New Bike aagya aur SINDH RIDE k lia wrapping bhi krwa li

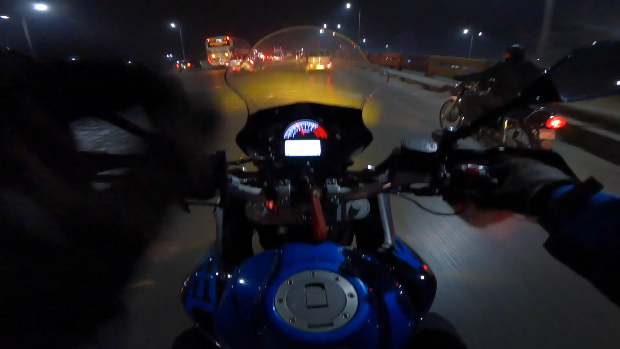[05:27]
फिर पहली दफ़ा मैं इस बाइक को लेके जा रहा हूँ एक्सप्रेस वे पे मरी के, लेकिन आज संडे है, आई होप सो ज़्यादा रश ना हो।
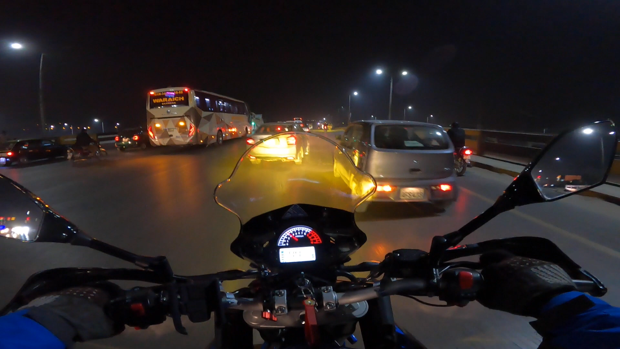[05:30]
रश हुआ तो मज़ा नहीं आएगा एक्सप्रेस वे का। यहाँ पे देख के तो लग रहा है अच्छा खासा रश है, है ना सर?